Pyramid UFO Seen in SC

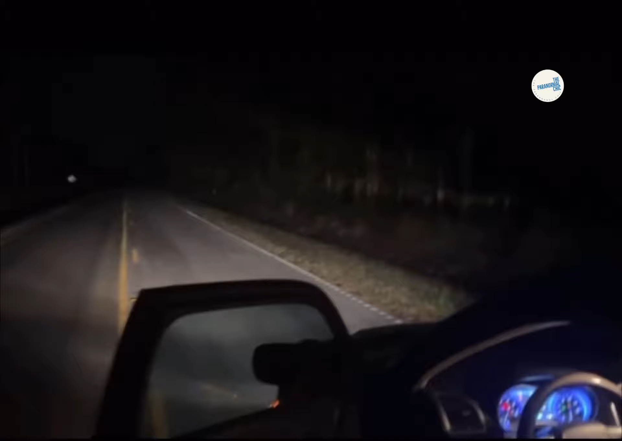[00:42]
thing is in the road in the sky right there in front of me i'm on the road going to somerville like the
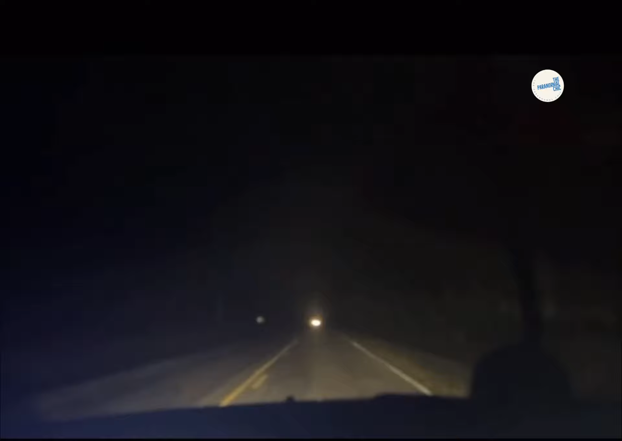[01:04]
the car probably see it too no bs yo that thing is in the sky look look look y'all i want to know if this if the car see it